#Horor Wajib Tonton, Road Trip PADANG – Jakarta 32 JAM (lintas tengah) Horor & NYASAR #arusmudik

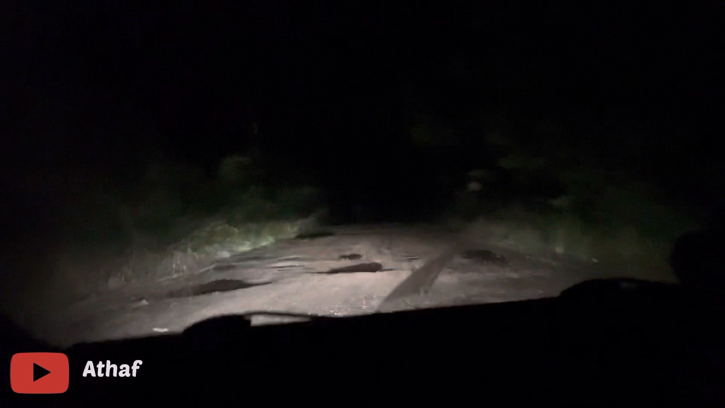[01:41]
Wow, ini horror sekali guys, dan sepertinya kita selah jalan nih